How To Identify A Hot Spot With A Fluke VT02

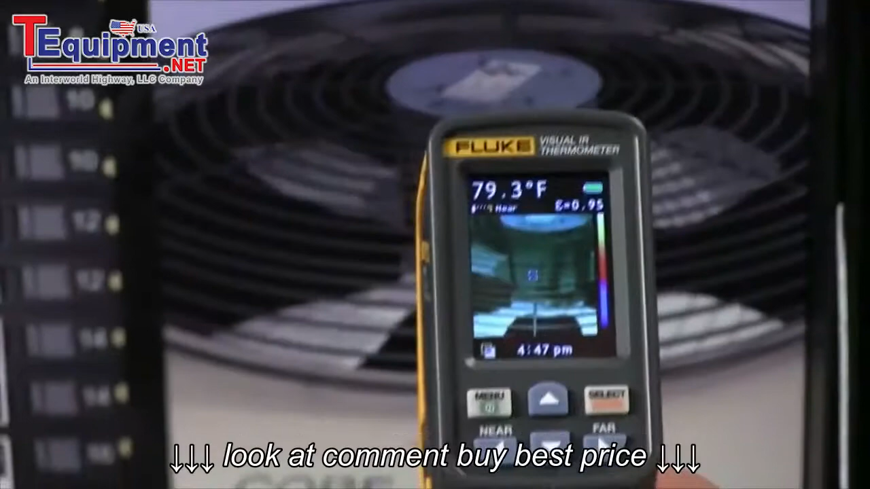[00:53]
On screen: spot 79.3°F
the visible light image and focus in on your subject and then you simply press the up or down arrow to blend in more color to show you the temperature differences. Showing you the exact location of the hotspot.